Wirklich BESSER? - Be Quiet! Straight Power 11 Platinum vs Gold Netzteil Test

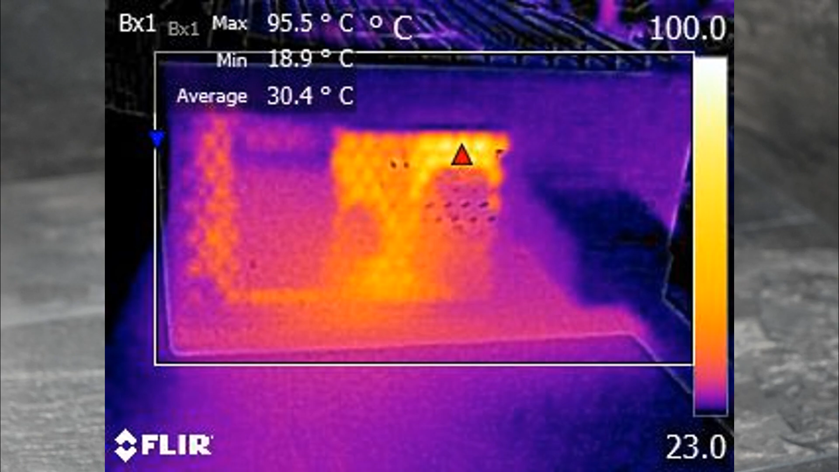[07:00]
On screen: max 95.5°C, min 18.9°C
Während die alte Gold Version bis zu 95 Grad Celsius im Test erreicht hat, sehen wir bei den neuen Versionen maximal 86 Grad.
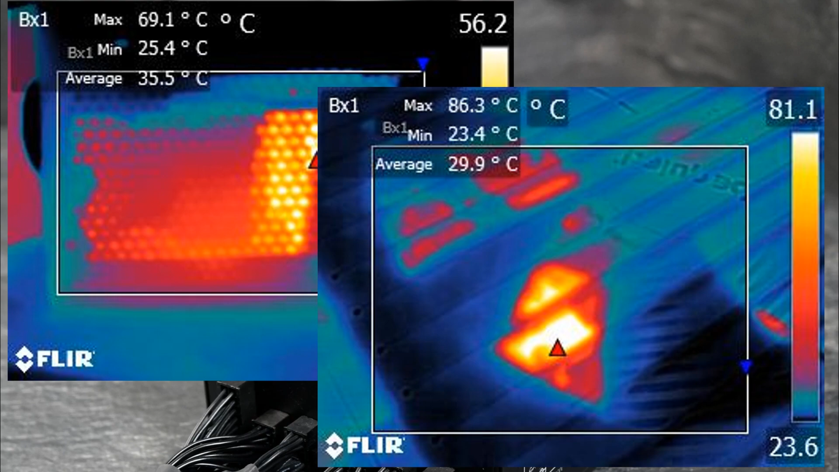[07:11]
An den Kabeln oder den Gehäuse erreicht das Netzteil bei Volllast bis zu 36 Grad Celsius, das ist unbedenklich. Somit bewegt sich das Netzteil bei den Temperaturen durchaus nur im normalen Bereich,
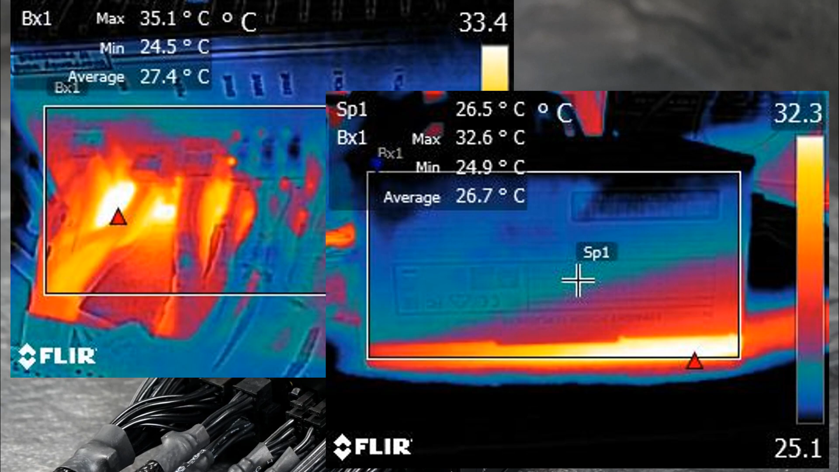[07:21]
die erhöhten Temperaturen am Trafo im Inneren des Netzteils sind auch unbedenklich. Kommen wir zum Fazit.